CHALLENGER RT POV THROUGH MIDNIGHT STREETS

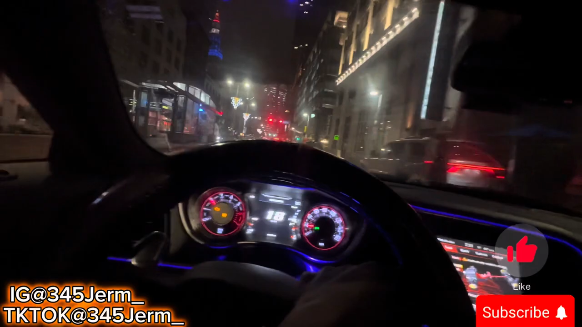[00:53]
Better move back, motherfucker. Yeah. Alright, man, but as y'all gonna see, though, I am slipping a little bit too, so we gonna try to give y'all some good pulls if I can. Ooh. But it ain't really gripping for it. It ain't really trying to grip for a motherfucker, but it's rainy day. Middle East. Rainy day.
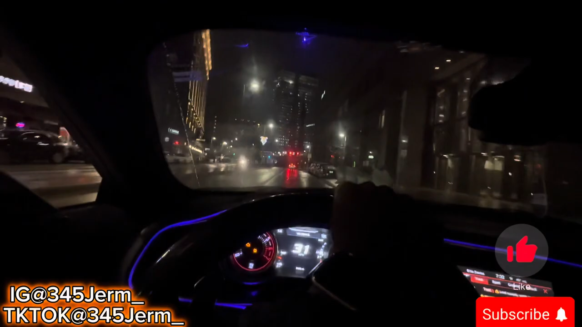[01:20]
Rainy day cut up. The city, man. Y'all see it, man. Come on. On a late night, though. Don't forget, it's on a late night.